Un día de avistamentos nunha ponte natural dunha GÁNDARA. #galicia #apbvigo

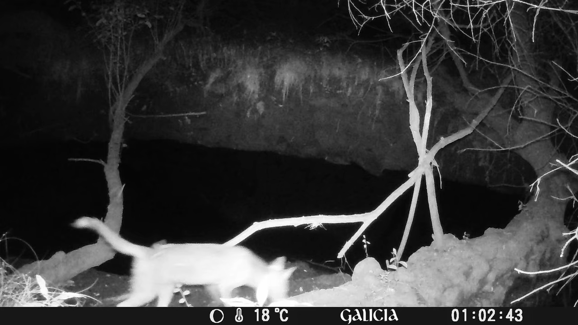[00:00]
Neste vídeo podemos ver unha compilación de avistamentos ordeados por horas, a partires da medianoite.
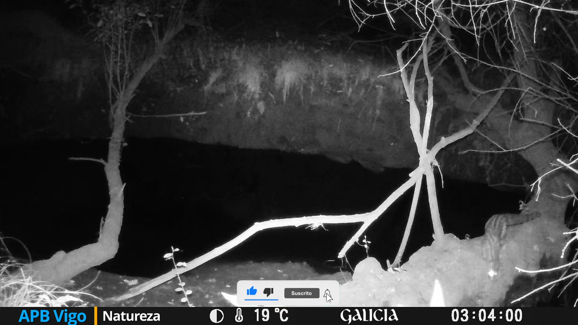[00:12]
Trátase dun paso de fauna nunha árbore caída, que fai de ponte natural sobre un regato, nunha gandra galega.